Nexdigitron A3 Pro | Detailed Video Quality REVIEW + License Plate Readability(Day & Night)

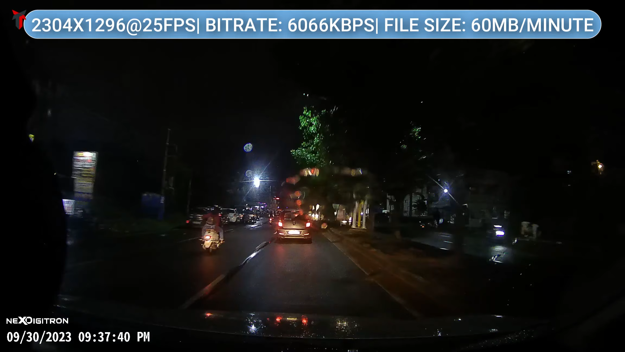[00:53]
It has a bit rate of about 6000 kbps and the file size is about 60 MB per minute. Taking a look at the license plate readability at a distance of about 10 feet at night.
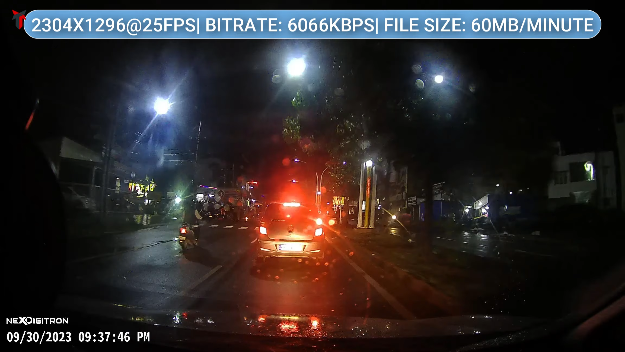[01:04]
Now I can observe that my headlight is falling directly on the license plate and this is causing a complete whitewash of the license plate read. But here's something very interesting and very cool which I need to show you. As soon as my car gets very near and the glare comes down a bit you get a very crystal clear read of the license plate with absolutely no noise and I haven't seen any budget dash camera do this at such a short distance.